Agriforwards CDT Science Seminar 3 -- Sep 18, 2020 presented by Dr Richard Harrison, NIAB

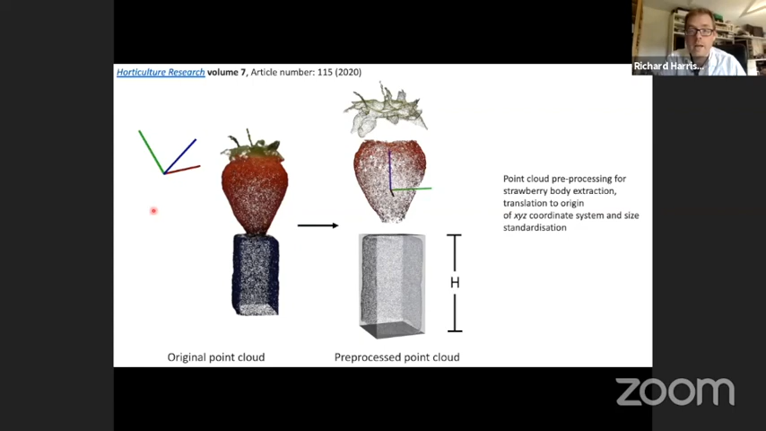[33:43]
Because of the angle of our camera, we missed the bottom of it quite often, which was a big weakness then in terms of trying to extract meaningful shape parameters for the strawberry. But what we were able to do was sort of take this middle part of the strawberry and look at fruit